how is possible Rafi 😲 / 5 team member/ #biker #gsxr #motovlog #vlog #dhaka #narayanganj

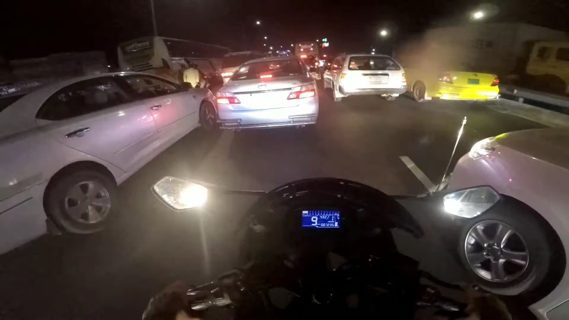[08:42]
তো অবশেষে জ্যাম, আর ওইখান দিয়ে আপনার কথা বলা হয়নি কারণ কিছু কিছু ইয়ের জন্য কথা বলা হয়নি।